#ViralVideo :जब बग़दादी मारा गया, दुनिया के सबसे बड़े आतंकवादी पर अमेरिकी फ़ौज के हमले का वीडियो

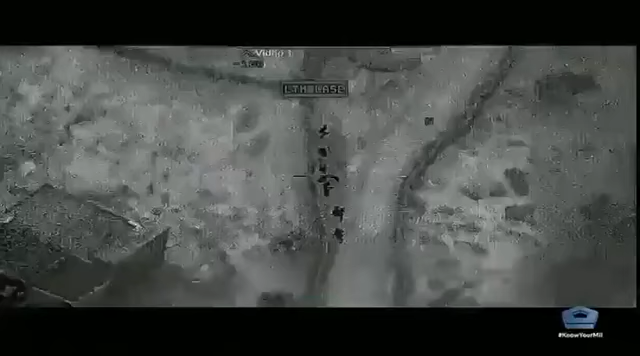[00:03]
These fighters opened fire on our aircraft, and what you see in the video is the actual response.